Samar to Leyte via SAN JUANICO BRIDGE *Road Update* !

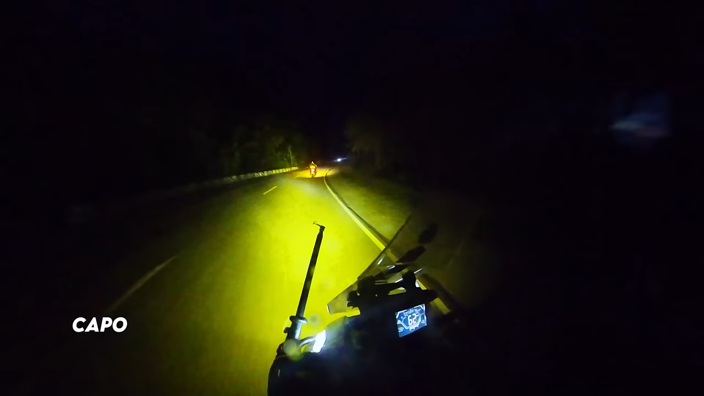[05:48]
Inabutan kami ng dapit hapon sa lugar, kaya inabutan din kami ng dilim sa daan bago namin marating ang pinakamalaking syudad sa probinsya ng Samar.